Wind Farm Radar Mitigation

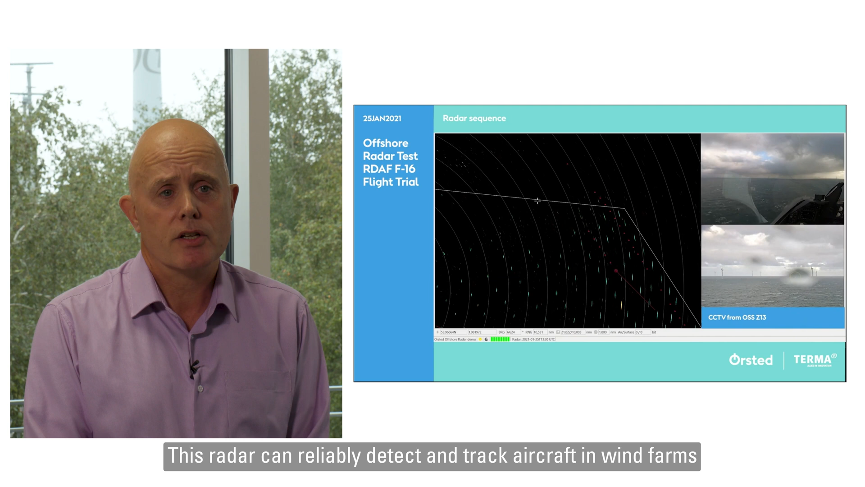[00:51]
This radar can reliably detect and track aircraft in wind farms without compromising flight safety and offers coexistence between radars and wind turbines by providing a detailed radar picture in the presence of wind turbines.